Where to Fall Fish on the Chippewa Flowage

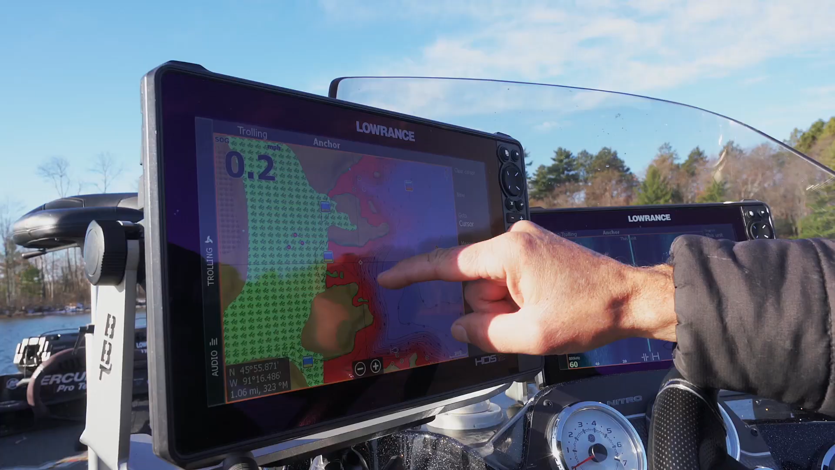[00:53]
So make sure you're getting on those weed lines and getting on the
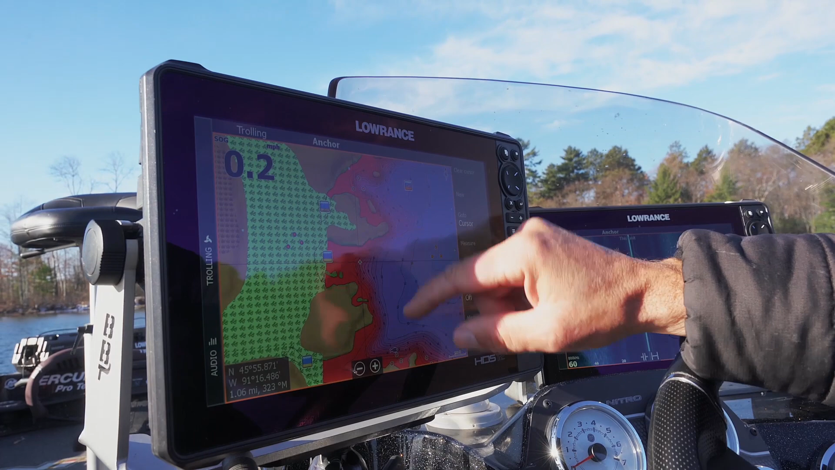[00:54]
inside turns or you just target milfoil in general because milfoil will last the longest as far as the growing season.
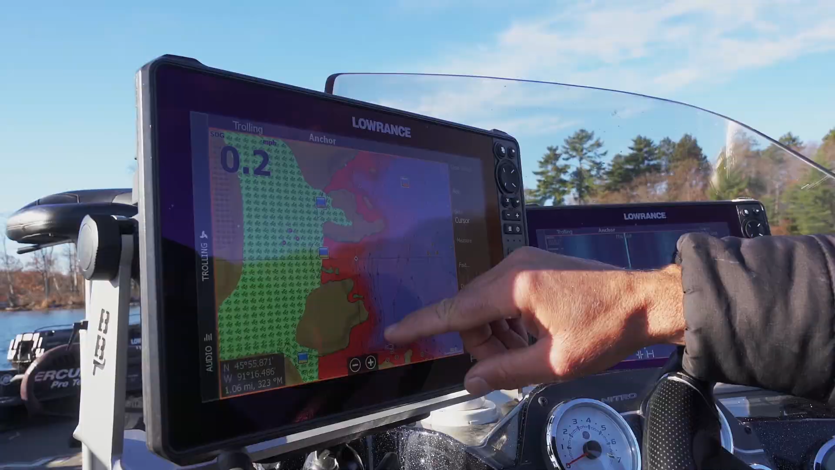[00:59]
A lot of the other weeds have already died off or are browned up and not fresh. So target the milfoil areas and you'll get some fish.